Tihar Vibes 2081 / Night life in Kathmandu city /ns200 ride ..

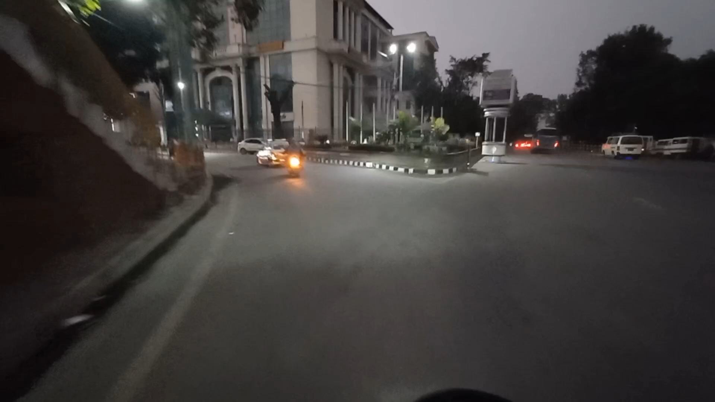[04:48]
ल अब्बो हो नि त, अब्बो चाहिँ हो क्या. बल्ल पो तिहार जस्तो भयो त न्यु रोड छिरेपछि होइन.
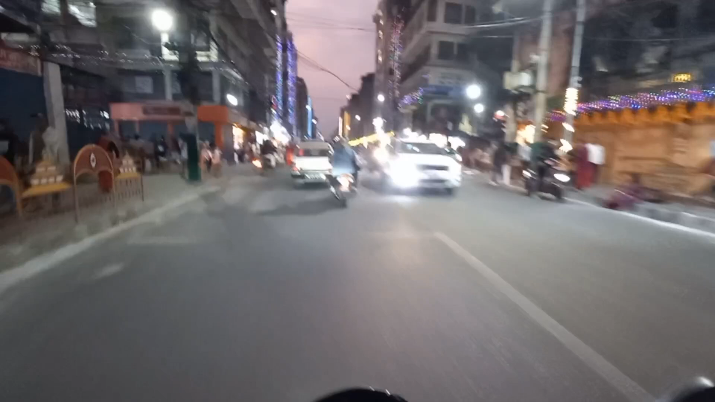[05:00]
अब यहाँ चाहिँ एनी टाइम भिडभाड हो क्या.
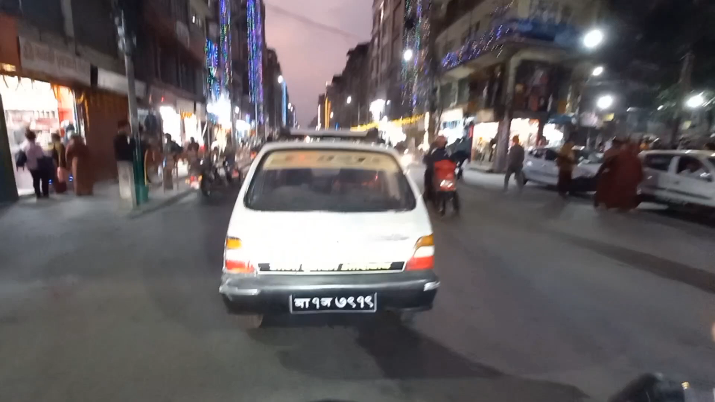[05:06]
न्यु रोड भनेको चाहिँ जति बेला पनि के गर्छौ ट्याक्स ट्याक्सी त लौ न नि दाजु.
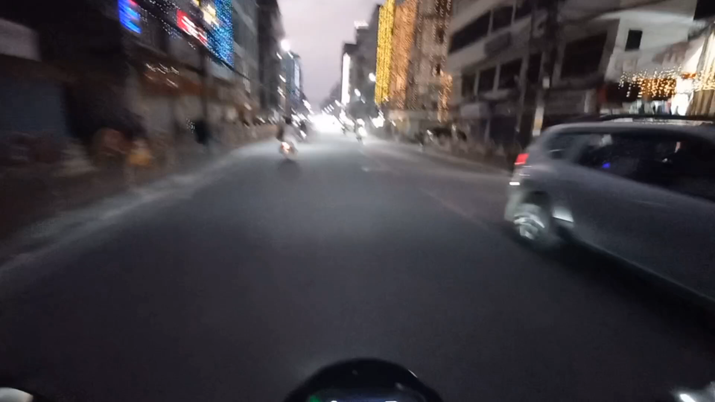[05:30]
अनि न्यू रोड हो नि व्यापकै भयो नि यहाँ चाहिँ हल्का फुल्का चलपल रहेछ है त अन्त भन्दा
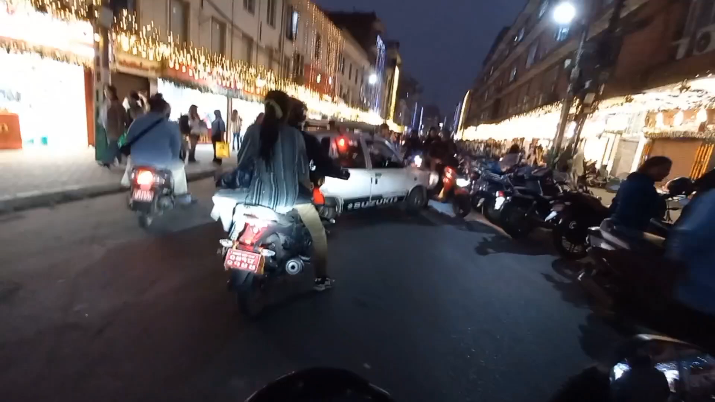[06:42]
यहाँ चाहिँ कन्टेन्ट भेट्यो ल है साथीहरू झ्याप्प एउटाले ठोक्यो भन्दा कन्टेन्ट आइगयो त ट्याक्सीले गर्न खोजेको के हो कुन्नि कुरो बुझ्दैन
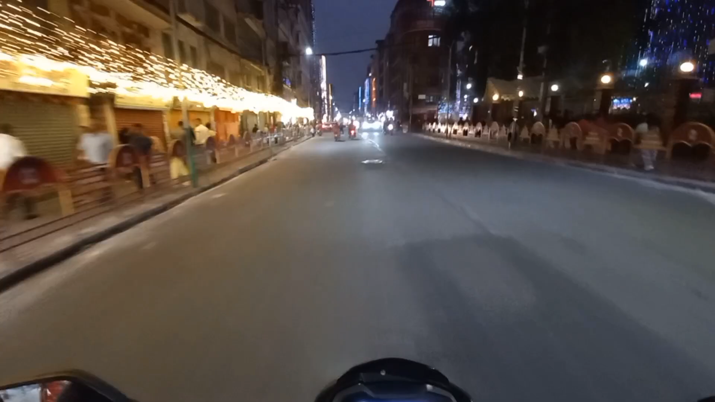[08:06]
ओ लाइट बल्ल त यहाँसी त खतर ल ल ल ल लाइटै गयो त
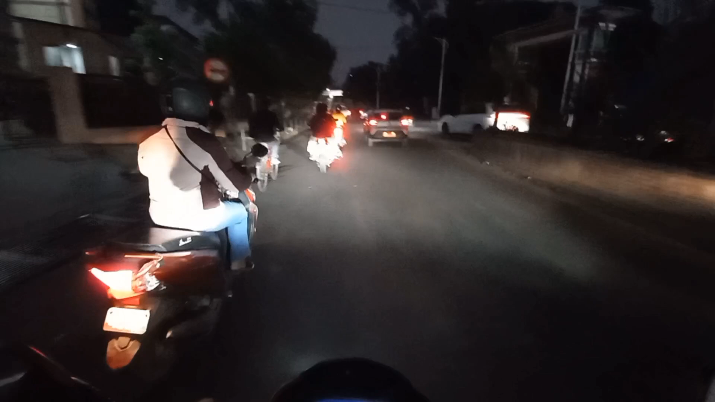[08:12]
किन यस्तो गयो पड्कै क्या यार हेट टेन्सन भयो त बालेनको लाइट पड्कै क्या यार
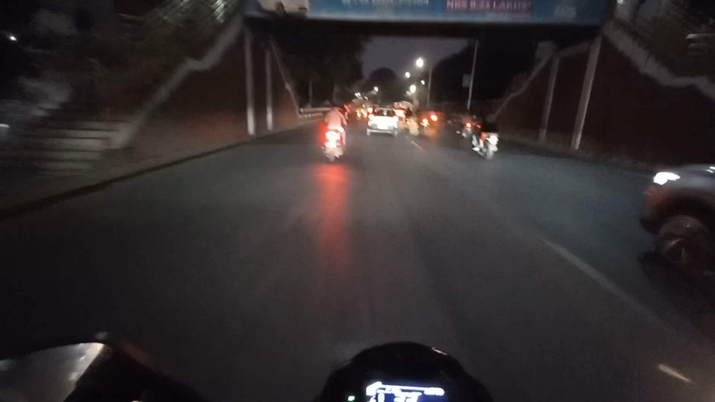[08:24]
बल्यो है त बल्यो ल बालेनको लाइट बल्यो
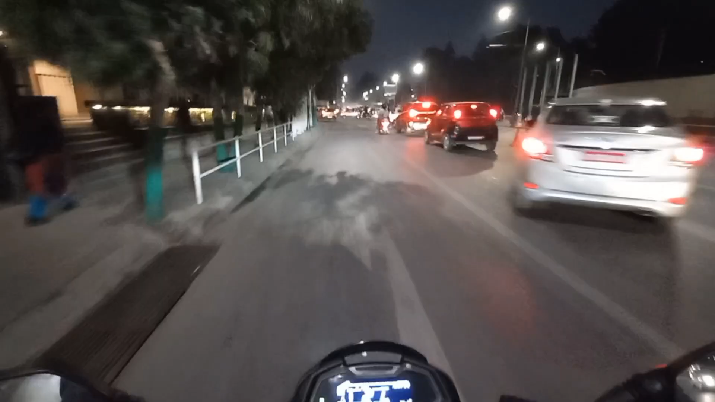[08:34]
ल साथीहरू अब चाहिँ हामी यसो ठमेलको रमझम हेर्नलाई ठमेलतिर छिर्यौँ होइन यहाँबाट च्याट्ट ठमेलतिर छिर्यो
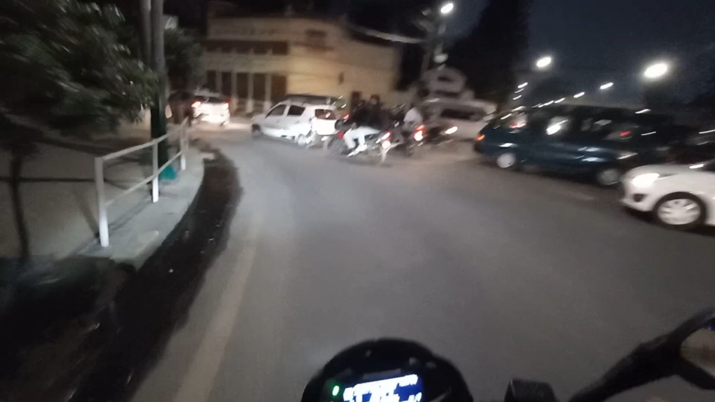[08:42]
अब रैला हुन्छ क्या ठमेल छिरेपछि यहाँ ठमेलमा चाहिँ वाइल्ड मजा हुनेवाला छ होइन
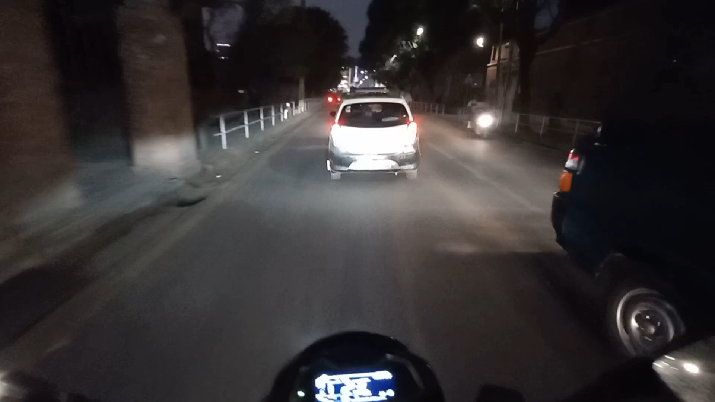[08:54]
है केटा हो ठमेल छिरिसक्यो हामी होइन
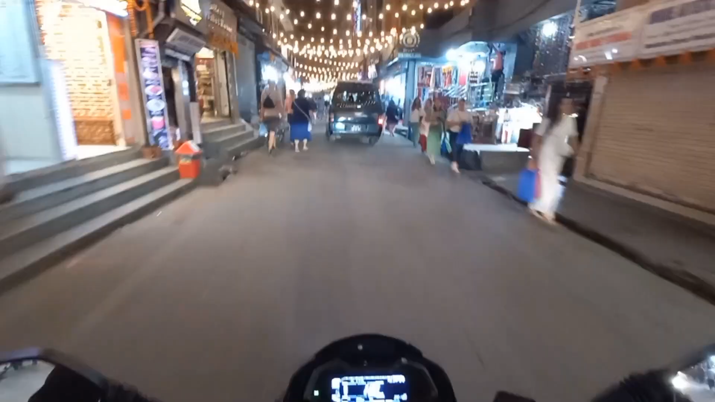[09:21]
अब यो हो नि त ठमेल भनेको यो हो नि त च्याट्ट पारामा
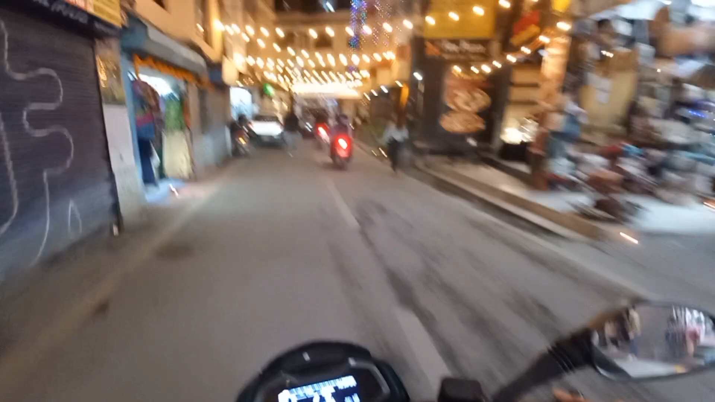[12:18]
किन हो यस्तो बिना बत्ती बाल्यो, झिलिमिली बत्ती बाल्यो भनेर खैरीहरू पुरै छक परेर हा।